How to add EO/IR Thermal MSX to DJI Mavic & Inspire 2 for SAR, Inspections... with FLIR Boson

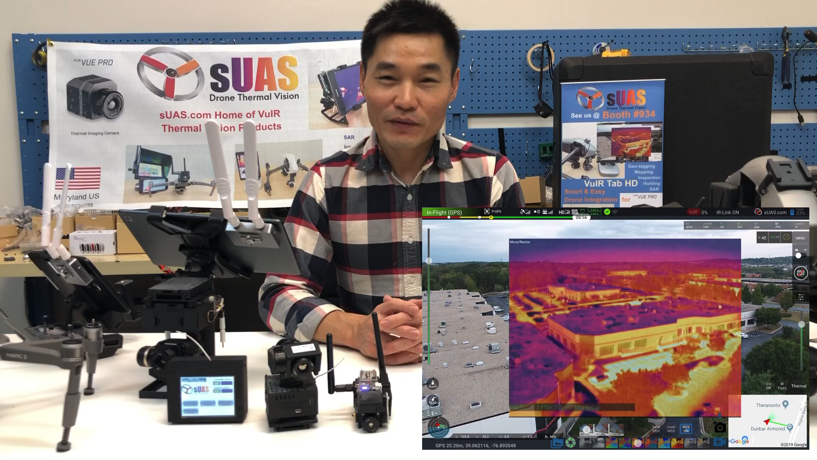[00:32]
a thermal and visual vision at the same time similarly to the Zenmuse XE2 and FLIR DUO Pro R. So if you follow our channel,
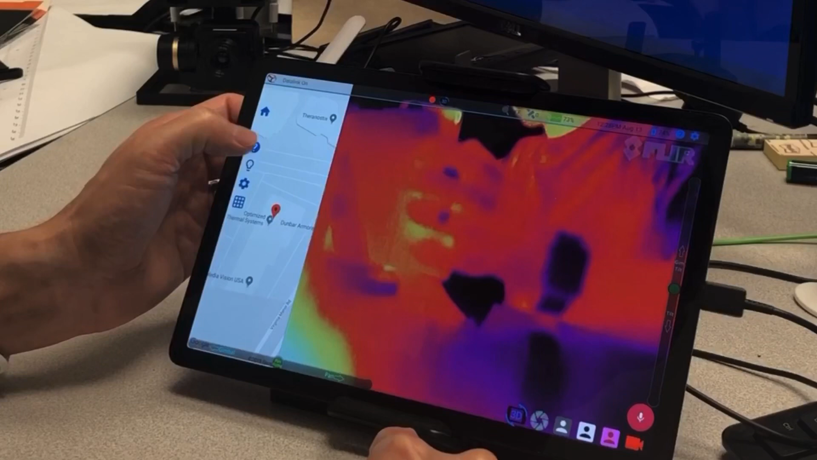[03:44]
or do FFC and then you can
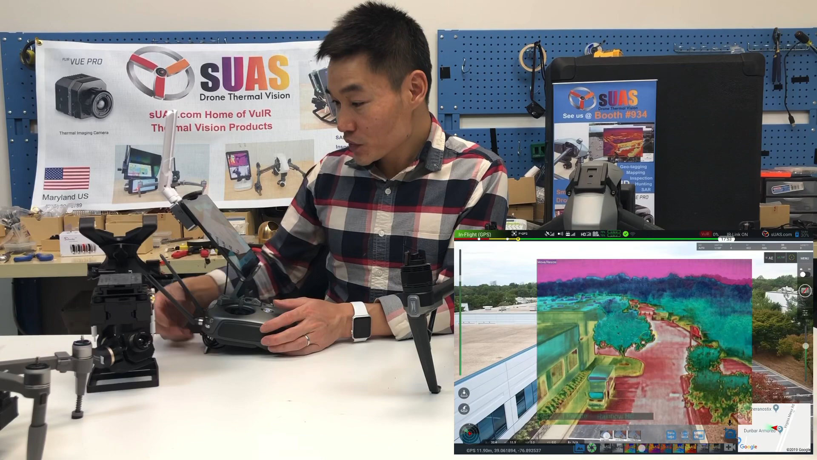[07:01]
allows you to superimpose like thermal and daylight just like the MSX effects effect on the XMU XT2 or FLU dual pro R.
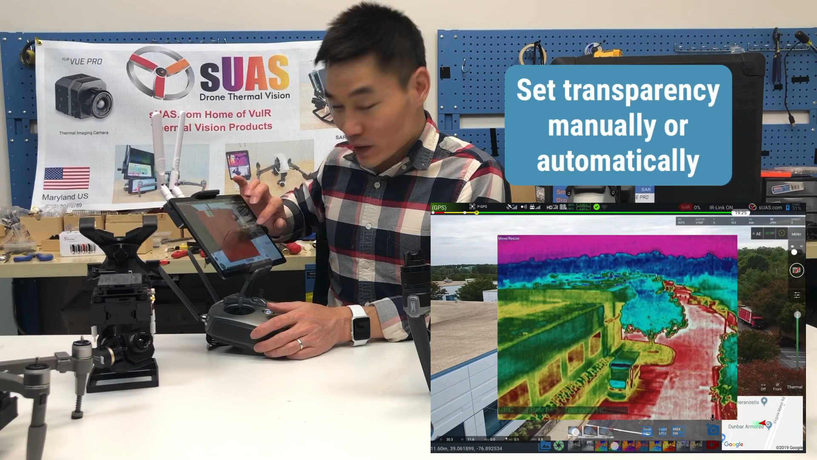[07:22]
set transparency in real time using your finger tip.